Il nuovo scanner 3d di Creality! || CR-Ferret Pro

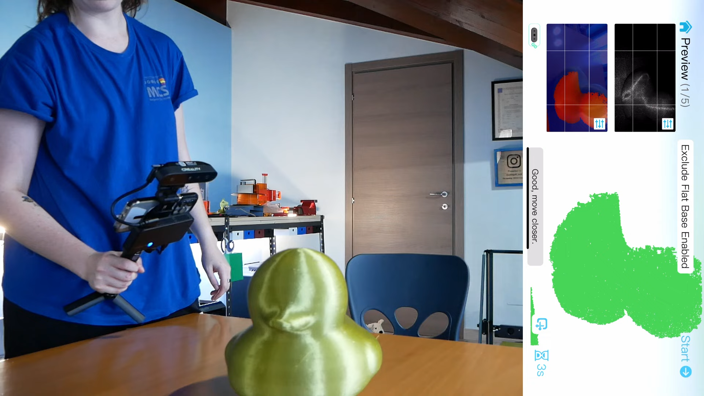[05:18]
Perfettamente Ma riesce comunque Ad analizzarla Una
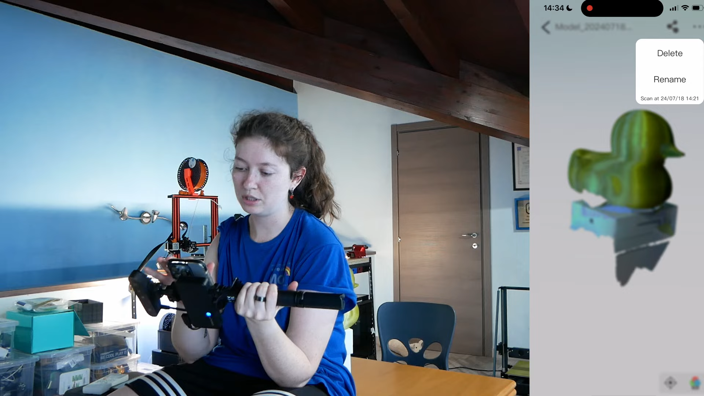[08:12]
capirlo All'interno del file zip Che viene scaricato Si trovano diversi file In diversi formati Che vanno sostanzialmente A
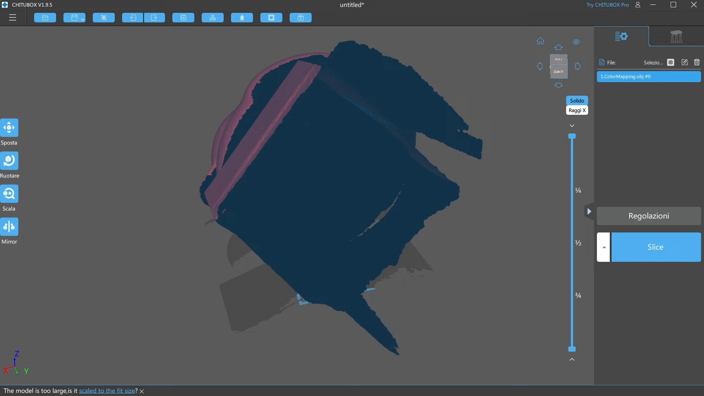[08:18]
comporre Quello che a tutti gli effetti È l'oggetto scansionato Il file più importante Soprattutto per il lato Di stampa 3D Di
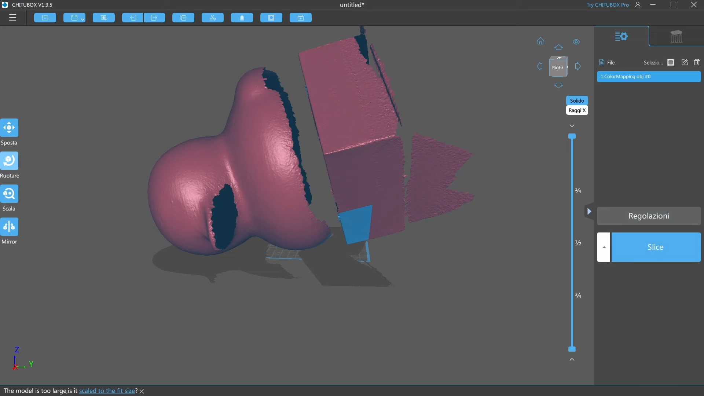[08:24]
modellazione È il file quello Targato OBJ Che sarebbe di tipo Objet A me lo apre Con KituBots Però vabbè